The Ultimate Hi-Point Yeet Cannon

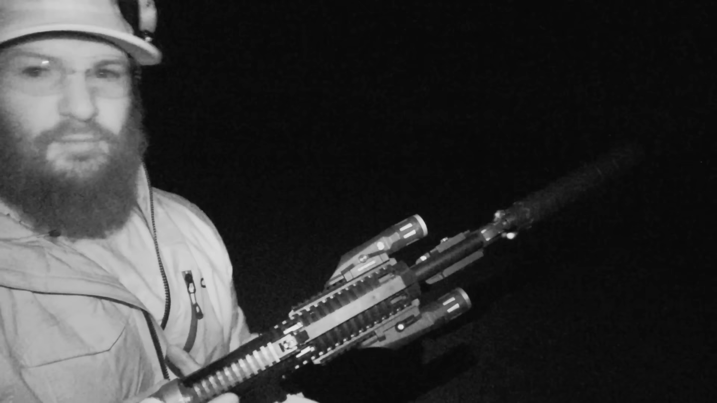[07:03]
underneath of the barrel there we've got a 700 and 800 and an 800 who just uh indeed myself with that light and wham for days for days so you guys know the rules right it's out of the box I always load extra for night tests because I don't know
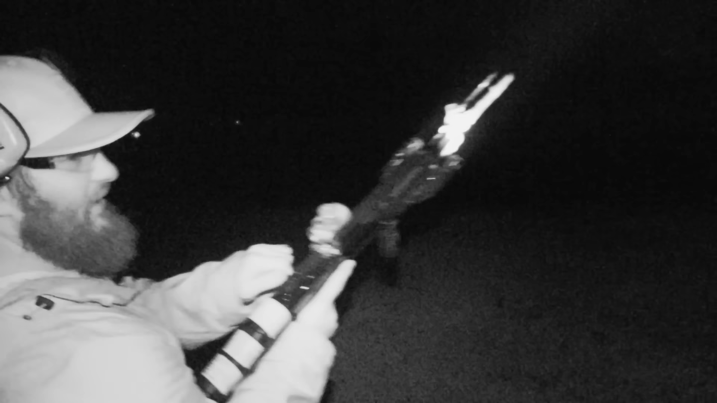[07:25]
how many issues I'm going to have see if we can hit that van here we go we had a stoppage so
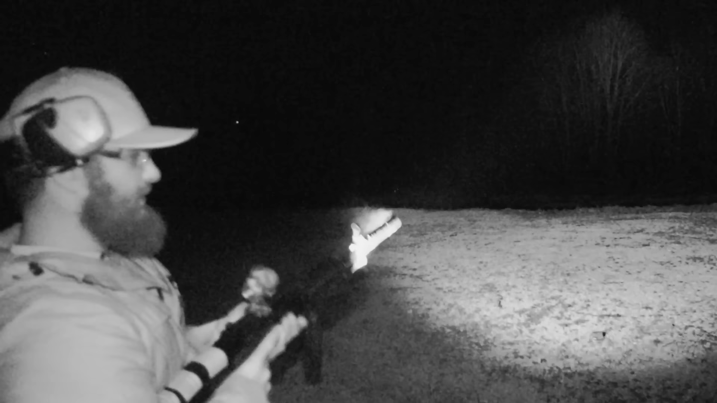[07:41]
you know guys I just want to stop for a second and say that um this might be the greatest 45 host ever as far as cans are concerned I mean the
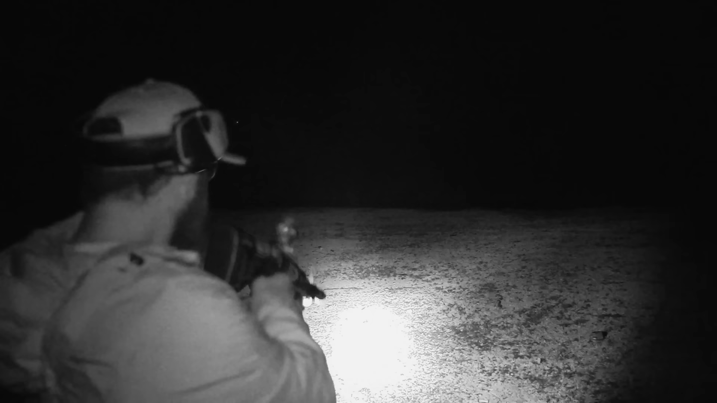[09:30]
can totally detect the projectile flying out of this thing which is freaking sweet I do have to admit so see you guys back uh during the daylight